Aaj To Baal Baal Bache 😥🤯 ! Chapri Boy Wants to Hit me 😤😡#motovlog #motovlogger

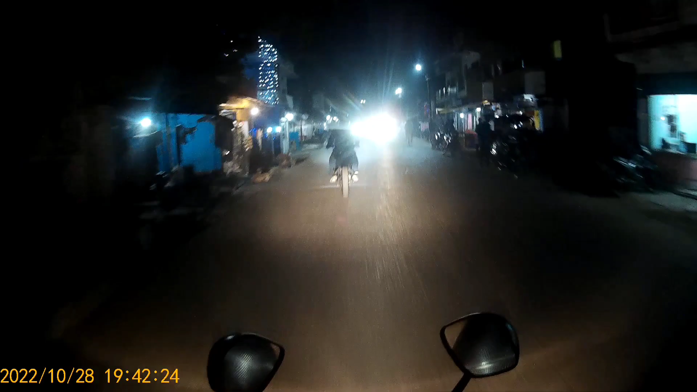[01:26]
सामने वाले को ठीक है यह देखो यह देखो यह साहब एकदम फुल फोकस में आ रहे हैं एक डिपर करने का सीन पता नहीं क्या कैसा है अज
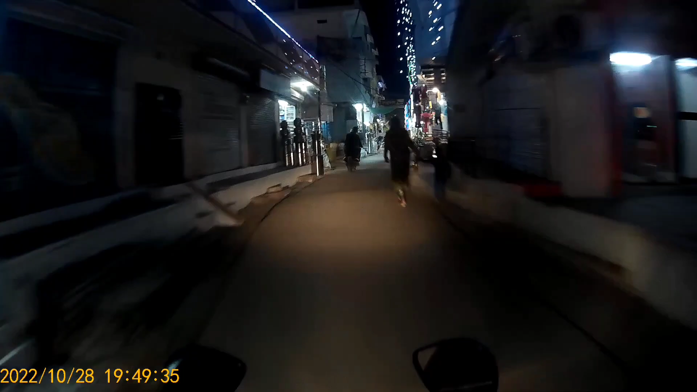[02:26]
अबीका सीन यह यह इदर से निकल के जाना है निकलते हुए जाना है यहां से सीज़ा और फिर उसके बाद बाइपास